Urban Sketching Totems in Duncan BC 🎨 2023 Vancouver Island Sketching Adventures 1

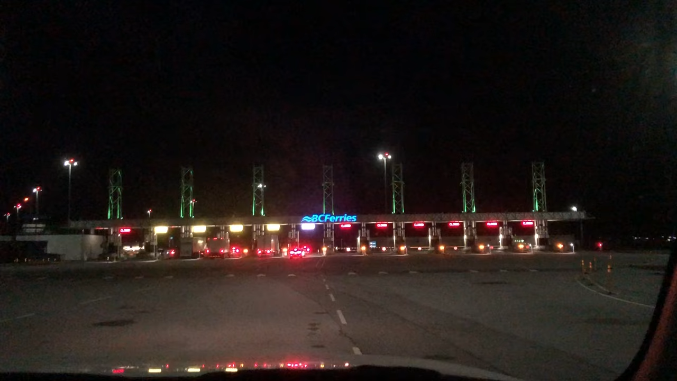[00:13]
It's about 4.30 in the morning and we're taking the first sailing of the ferry to Vancouver Island.